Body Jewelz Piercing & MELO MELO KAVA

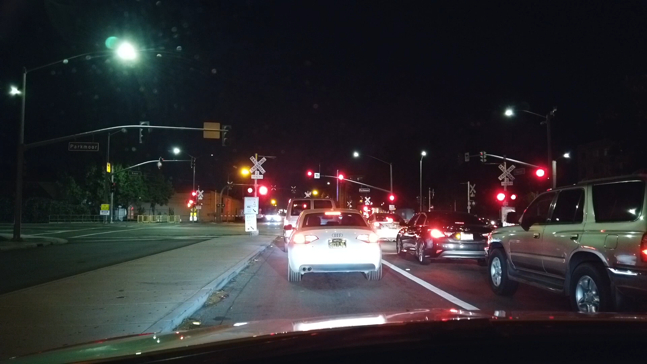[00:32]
We are on the streets of San Jose You know the Mexicans are Mexican-ing The Italians are Italian-ing Oh no! This is too much my friend Oh no! Yeah! Now I can't even go Now it's a red light because of this little eye rail Oh no!